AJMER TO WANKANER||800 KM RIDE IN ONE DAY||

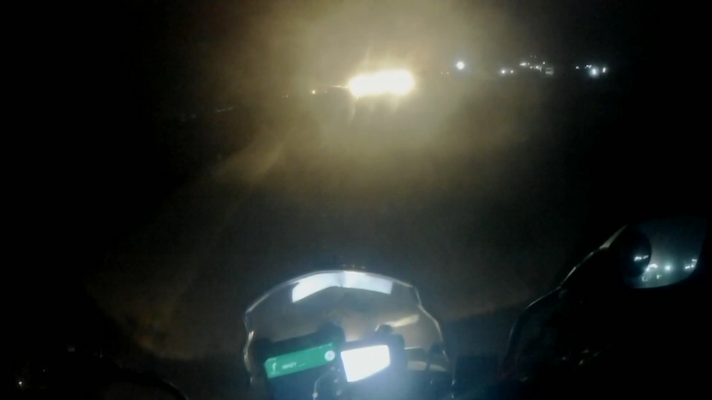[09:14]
मुझे भी रोका गुजरात में, एटलीस्ट मैं इंटर किया हूँ तो मुझे 3-4 जगह रोका गया है। वो एक्चुअली कुछ हरासमेंट नहीं हुआ, वो बस चेकिंग करने के लिए नॉर्मल, क्योंकि ड्राई जोन होने की वजह से चेकिंग चलता है और हाईवे भी है।
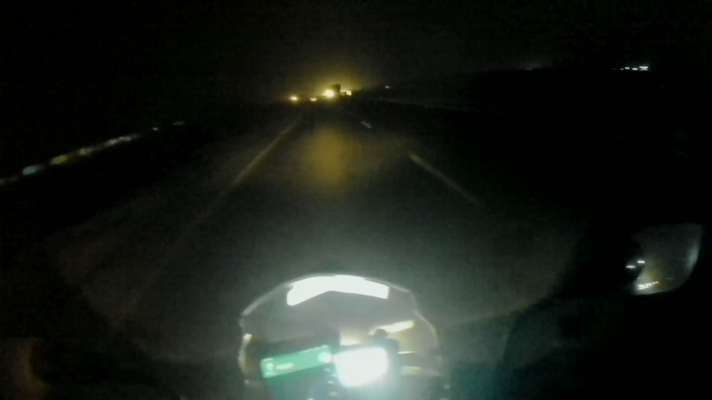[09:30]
सो फाइनली राइड इज़ गोइंग टू कंप्लीट दोस्तों, और कुछ दिखाने का था नहीं, अंधेरा था चारों तरफ इसीलिए, और रोड्स काफ़ी सेफ है, कोई टेंशन नहीं है यहाँ पे। चलो तब अब वांकानेर पहुँचते हैं, 12 बज जाएगा, फिर मिलते हैं दोस्तों, बाय बाय।